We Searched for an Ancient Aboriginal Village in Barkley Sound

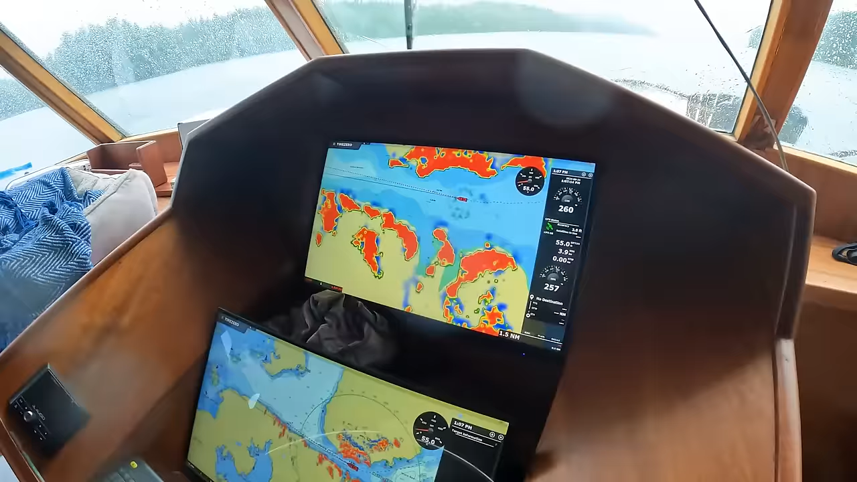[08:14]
We're doing 3.9 knots now. Oh my gosh. So we're definitely going against the tide.